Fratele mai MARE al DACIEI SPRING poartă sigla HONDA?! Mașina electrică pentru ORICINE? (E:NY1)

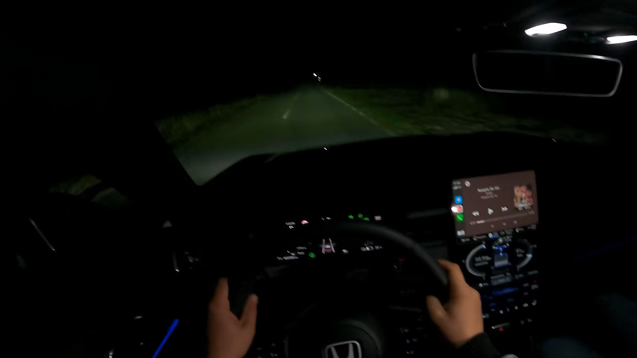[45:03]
M-a atenționat că am atins banda. Se dezactivează și asta de undeva, dar n-am apucat eu să o dezactivez. Farorile foarte bune. Lumina este efectiv ca o pătură pe asfalt. Nu are nici pic de penumbră. E faza lungă automată acum. S-a dezactivat că a venit următoarea mașină. După cum am spus, mașina e destul de silințioasă.
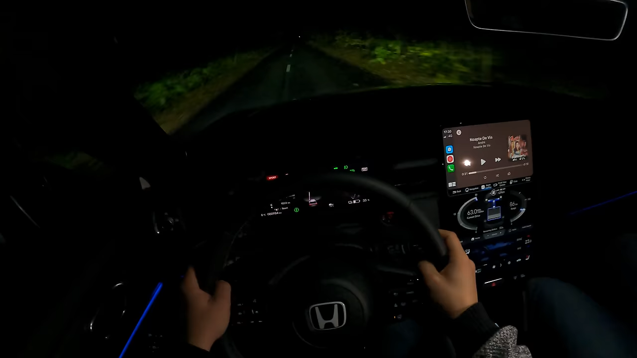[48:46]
Văzi, mașina cu tracțiune față, cu anvelopele de iarnă pe un asfalt destul de ud. Ce e ciudat este că nu simți viteza în mașina asta.